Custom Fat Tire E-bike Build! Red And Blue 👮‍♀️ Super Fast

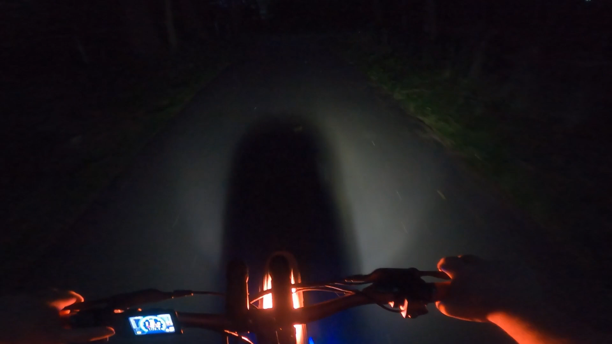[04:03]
Oh, gotta turn. Okay. Whew. I mean, they've really decked these trails out. This is awesome. Such a smooth ride, too. Oh, it pops me out right over here. Okay. Well, hell, let's go up this way, I guess.